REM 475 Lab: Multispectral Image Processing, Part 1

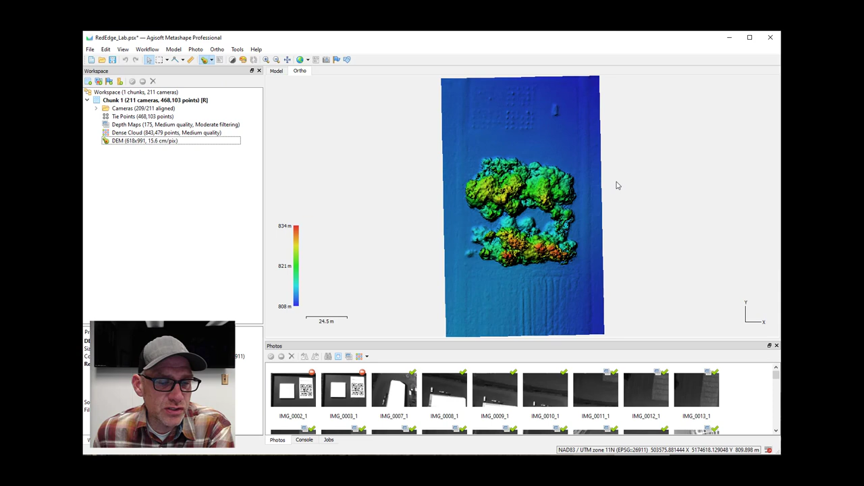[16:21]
Which will just give us a better looking ortho mosaic at the end. All right. So when we come to, uh, create our ortho mosaic, um, a couple of things to note, um, you know, we're doing it from the DEM. We've got about a four centimeter pixel size here for the blending mode. I've found the best results by using an average, uh, rather than the, uh, than the mosaic. Um, but you know, you can play around with that and see which one you like the best.